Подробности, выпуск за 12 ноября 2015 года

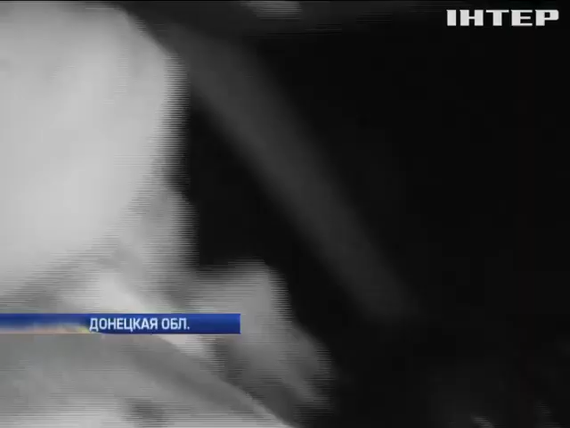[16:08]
С наступлением ночи наши военные переходят на усиленный режим дежурства. Мы напросились провести эту ночь вместе с ними.
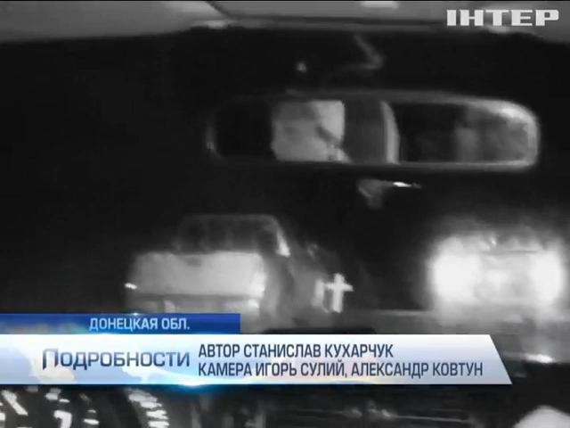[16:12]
Девять вечера. Объезжаем блокпосты вдоль Гранитного. В поселке темно. На прошлой неделе боевики отрезали его от энергоснабжения. И сразу после этого здесь возобновились вражеские обстрелы.
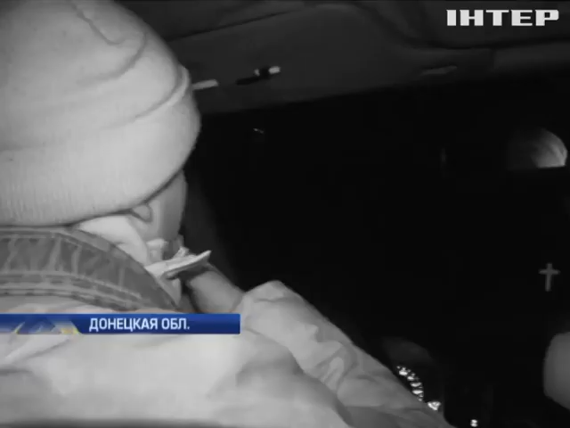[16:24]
Конечно, немножко неприятно их. Дрожь есть. Но, в принципе, это хорошо, когда она есть. Потому что, когда ее нет, это намного хуже. Тогда, значит, человек полностью расслабился и не воспринимает реальность.
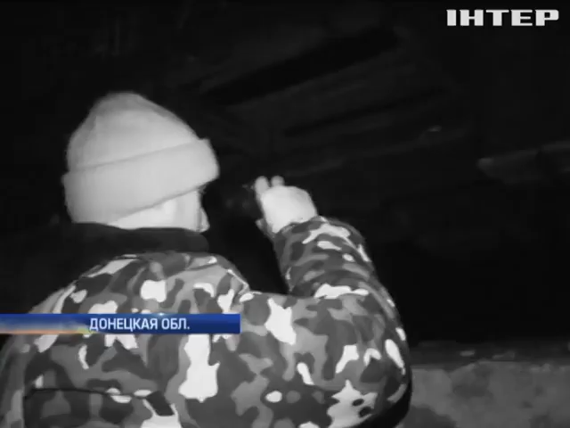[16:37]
Юрий сматривается в прицел ночного видения. Позиции на расстоянии выстрела снайперской винтовки.
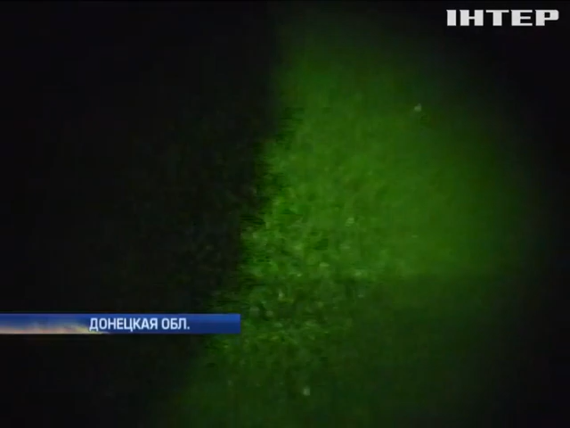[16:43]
На носопредельной стороне движения нет. Вчера было там на мосту.
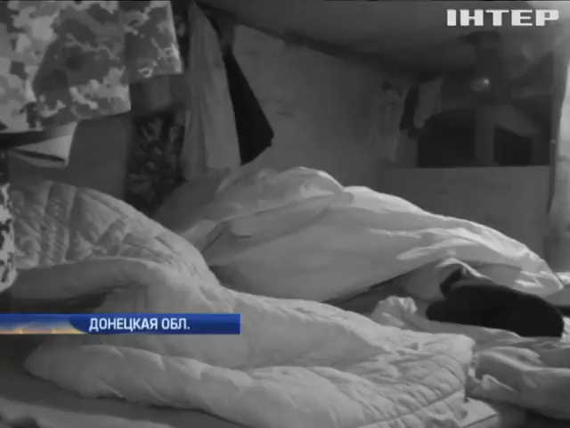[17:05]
Ну, вот у землянки. Пытаемся себя вести максимально тихо, чтобы не распустить парней. Они отсыпаются перед ночной пересменкой.
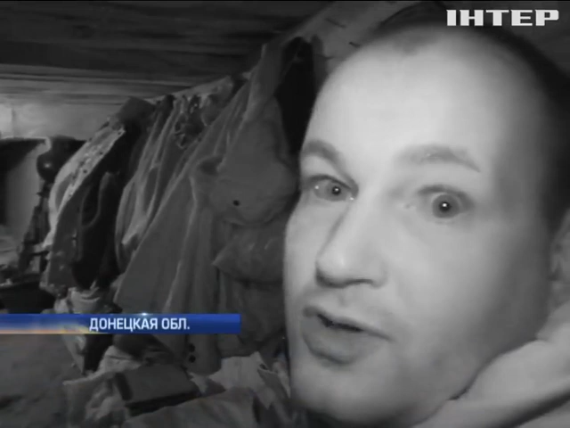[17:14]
И ребятам дежурить до самого утра.